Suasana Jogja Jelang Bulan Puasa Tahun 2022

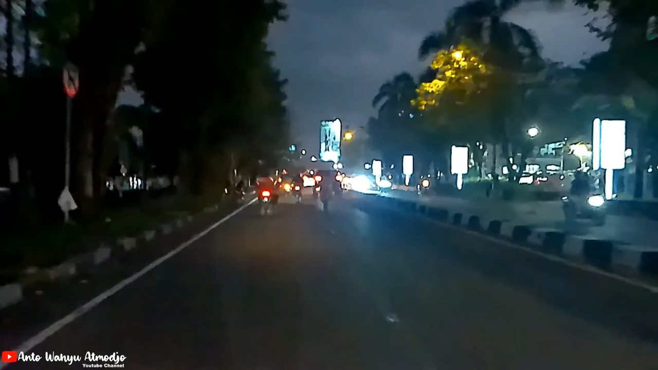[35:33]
Kalau nggak salah itu kepunyaan Bosman, Bosman Mardigu. Ini gacuan. Oke, kita sampai di flyover Jombor, teman-teman.
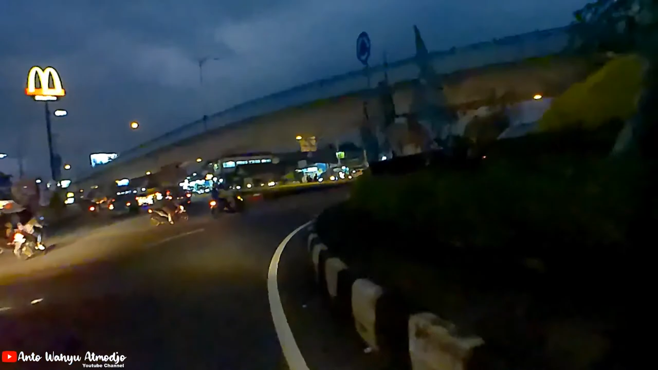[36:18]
Dan ini gelap banget nih, wah, mudah-mudahan videonya bisa
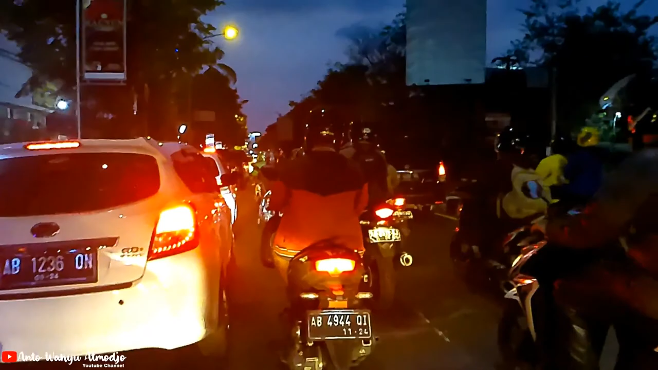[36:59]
Ya, untuk lalu lintasnya seperti itu. Dan sekarang ini di depan Indogrosir nih, macet, ini banyak yang mau masuk Indogrosir ini. Oke, saya closing sampai di sini. Terima kasih sudah menonton dari awal sampai akhir. Terima kasih.